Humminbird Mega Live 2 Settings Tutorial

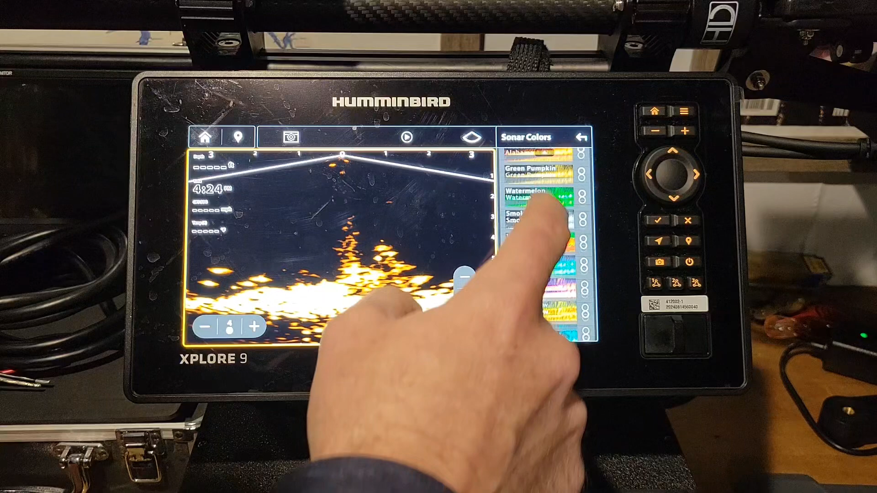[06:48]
It makes everything pop out more. You can see the, you know, the, the outlines of the solid part of the fish, um, weak returns or this light blue. This is a weed right here. Um, right underneath me. And there's just a ton of fish hanging around these shallow weeds. Um, right now you can see rolling six, seven foot of water, a ton of weeds and a ton of fish down there. Um, but really these color selections, it just, it just depends on what you like.
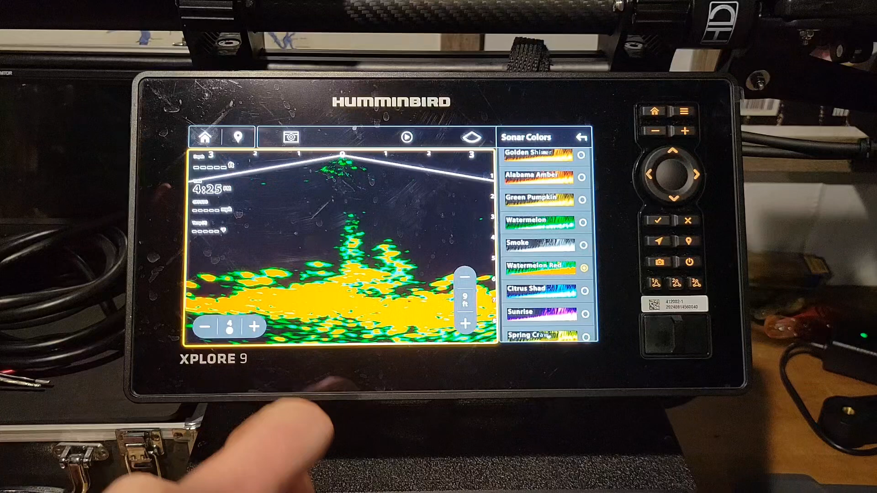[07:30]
This one's kind of cool too, with that green, you know, the green is a, uh, soft return, um, not super solid. You see the base of this, uh, weed, uh, growth here is red. The fish are red, but they're surrounded by green. Um, I really liked the Doppler, but it's really depends on what you like. I kind of liked that blue background and the red, uh, and the red just goes really good. Things stand out really good. Um, the next thing I want to talk about is persistence. Persistence is a trail, um, that you can see when you're, when you pull up your jig, it'll leave a trail behind your jig to do that.
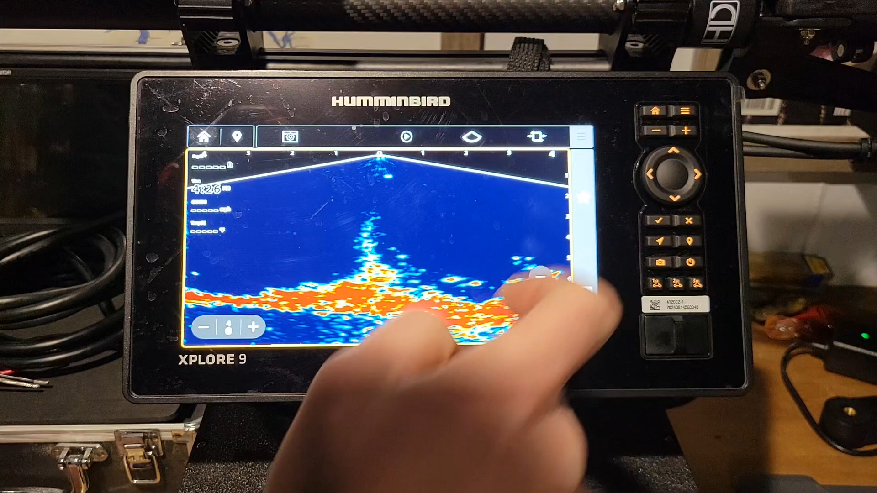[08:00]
You again, click on that settings right there, go down to your extra settings there. And it has persistence right here. And you could turn this on, um, low, medium, or high.
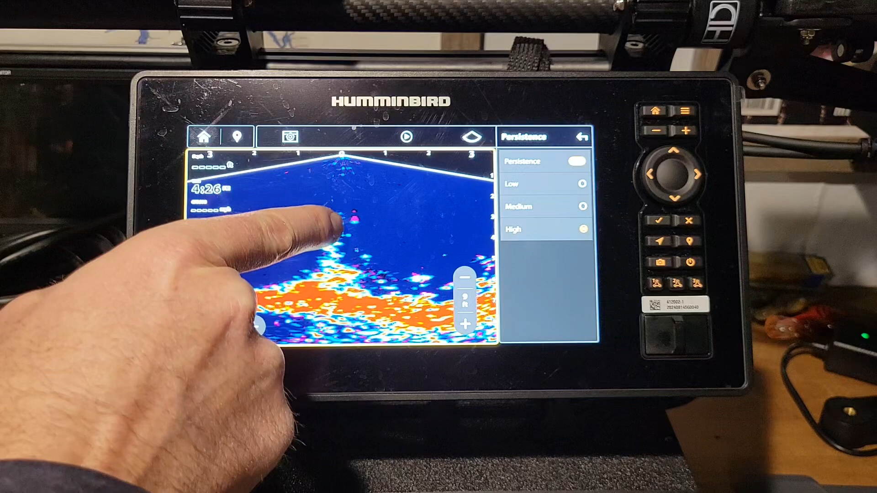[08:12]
You can see how this little, uh, thing dropping down right here, it has a little purple trail behind it. You kind of see which direction fish are going and things like that. If you're into that, there's where that persistence mode is.
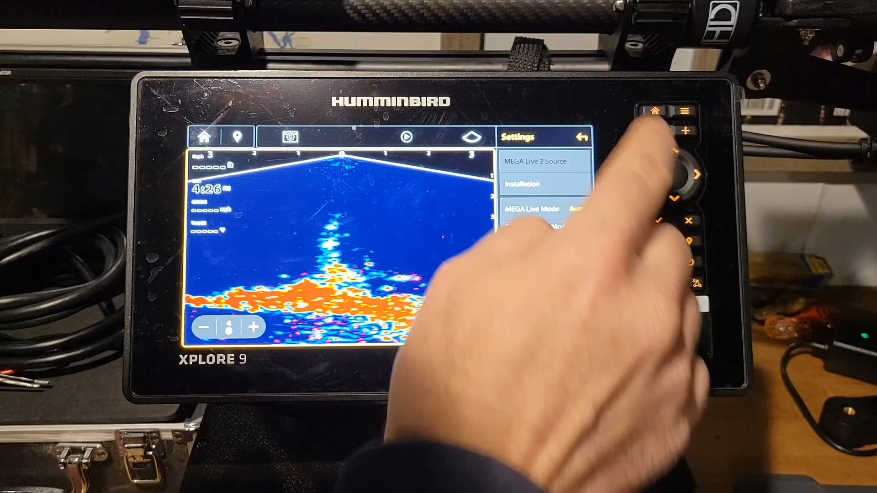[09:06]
once you're in your settings, you click that settings again and you could actually go to installation and you have, uh, here Megalive calibration. If you click on your Megalive calibration, you have to be in 15 feet or deeper in forward
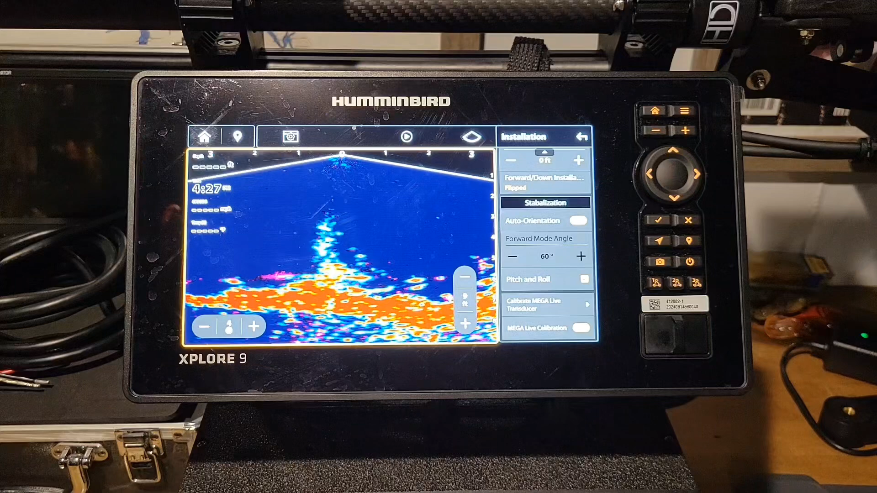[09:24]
mode and it'll actually calibrate this Megalive 2 transducer. And that is just one more way to get your unit that much better dialed in. All right, guys. So as you can see, we got a very good clear picture.